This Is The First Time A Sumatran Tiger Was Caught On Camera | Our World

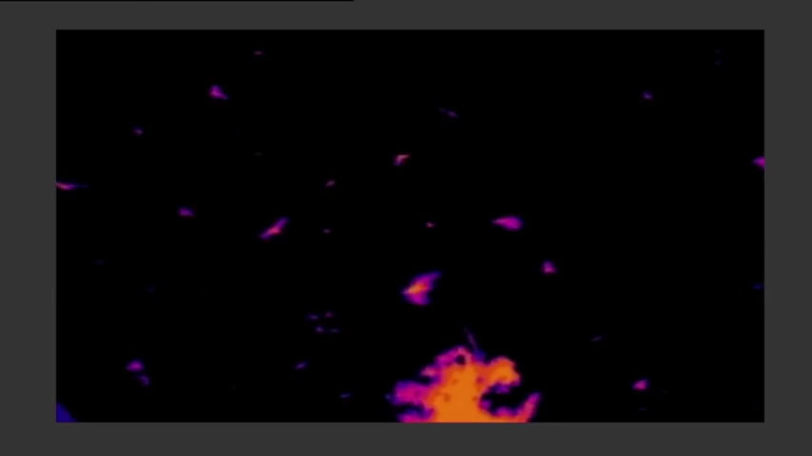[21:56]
Thermal imaging shows animals hidden amongst the jungle's foliage The warm
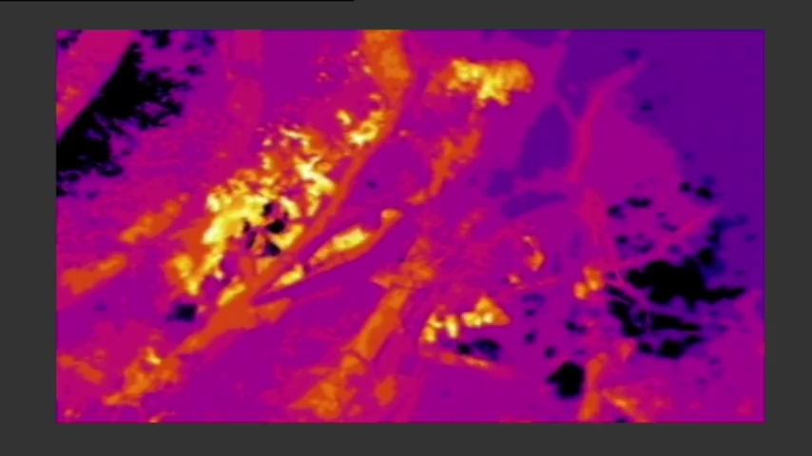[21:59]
body of a fruit bat shines out from the cooler vegetation
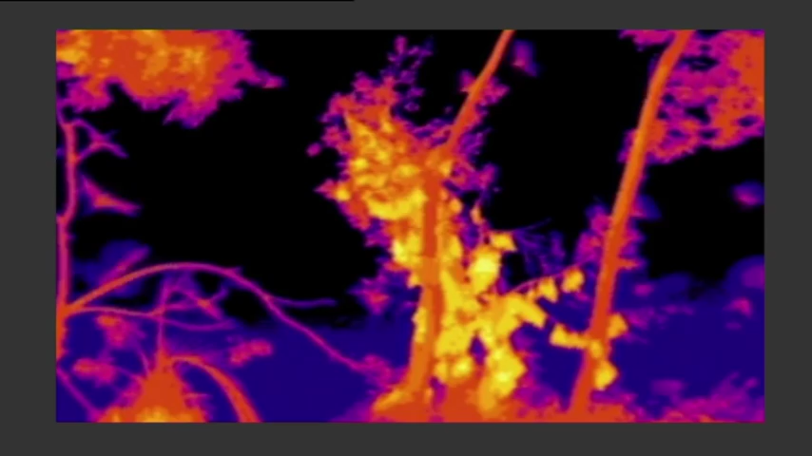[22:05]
And these bats are on the move For the first time we can witness a night-time migration of staggering proportions
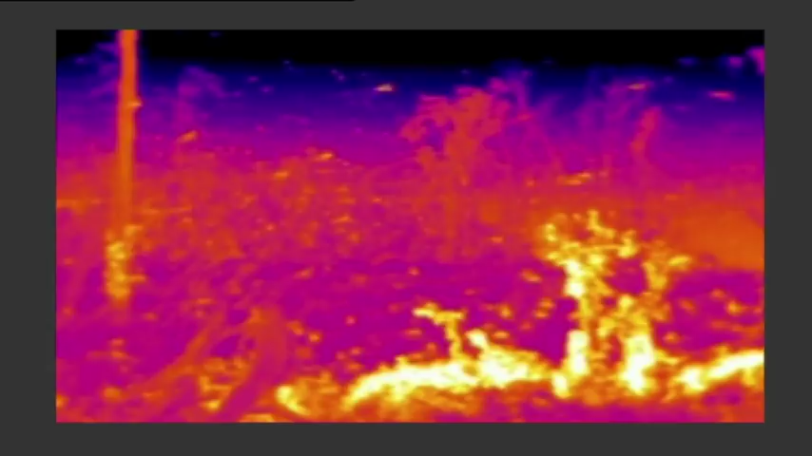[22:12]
Literally millions of bats are flowing out of the jungle to feeding grounds in the north of Zambia
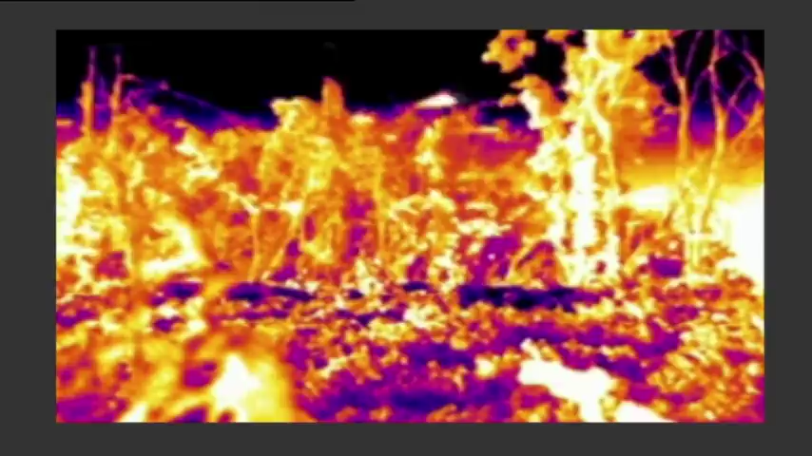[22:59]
At dawn, the full extent of the spectacle is revealed The greatest gathering of fruit bats anywhere in the world
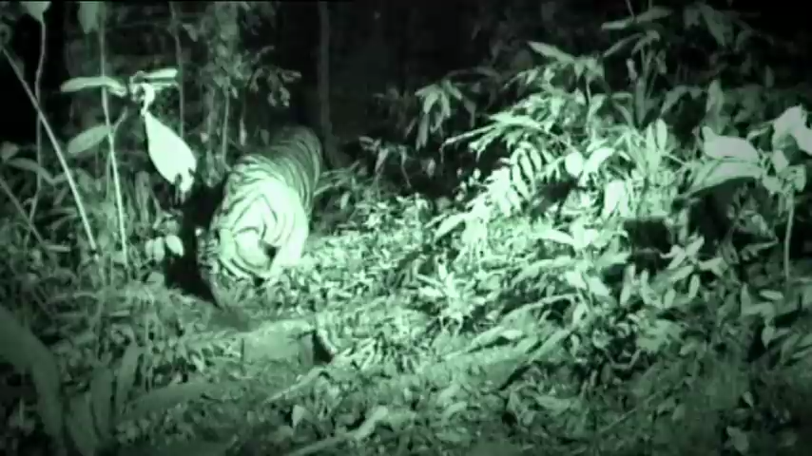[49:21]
It is hard to believe that a giant predator like this could have remained hidden for so long. But this tiger's home is the most complex place on Earth and secrets hide easily here.